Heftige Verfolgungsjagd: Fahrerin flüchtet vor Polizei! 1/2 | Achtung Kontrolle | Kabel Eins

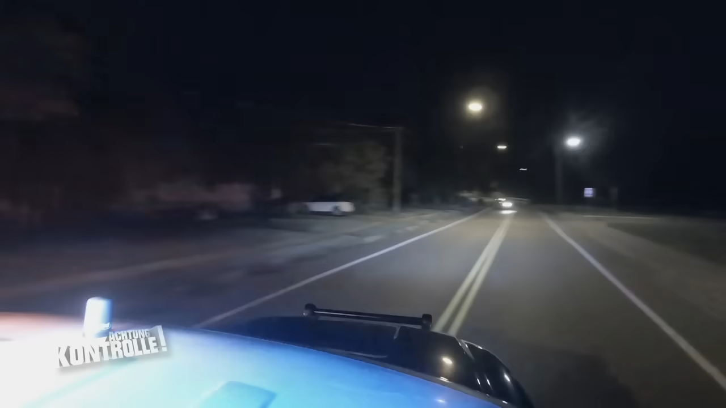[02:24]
Miles Grönloh kommt ein Auto mit kaputtem Scheinwerfer entgegen. Er nimmt die Verfolgung für eine Routinekontrolle auf.
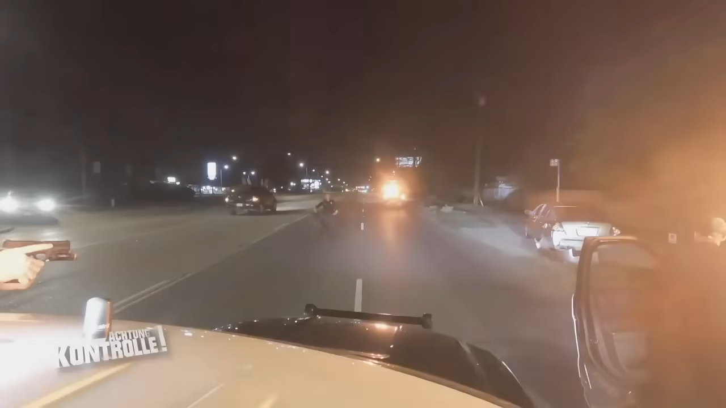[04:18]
Wenn der Fahrer jetzt wieder Gas gibt, platzen die Reifen.